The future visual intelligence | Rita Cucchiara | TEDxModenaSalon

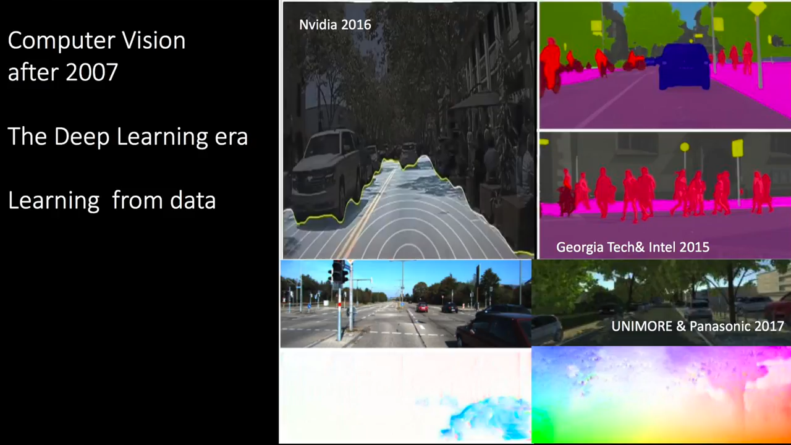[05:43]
Quello che vedete qua sotto è un risultato per l'analisi in tempo reale del movimento che c'è attorno a un'auto che stiamo facendo con Panasonic e tra l'altro do un